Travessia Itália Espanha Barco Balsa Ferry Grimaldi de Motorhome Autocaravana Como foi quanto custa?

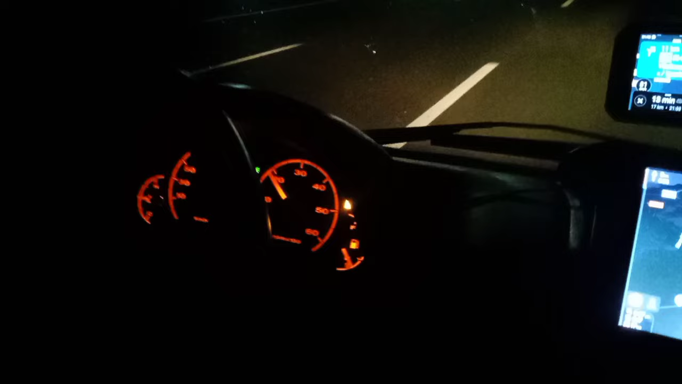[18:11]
Faltam 18 quilômetros pra nossa chegada e acendeu a luz da reserva. Mas olha, que bacana, viu? Que viagem inesquecível. E agora vamos abastecer na Espanha mais em conta.
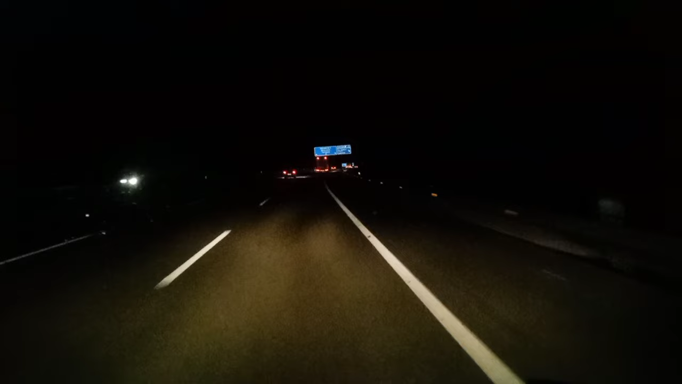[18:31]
E olha, começou a chover umas gotinhas.